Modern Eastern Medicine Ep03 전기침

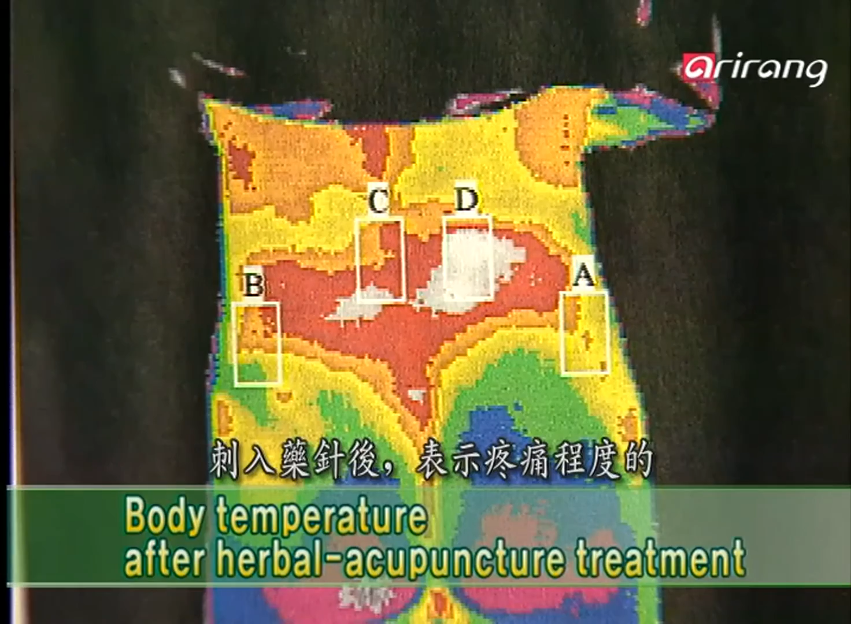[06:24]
As soon as the herbal acupuncture was applied, the blue range indicating pain decreased noticeably.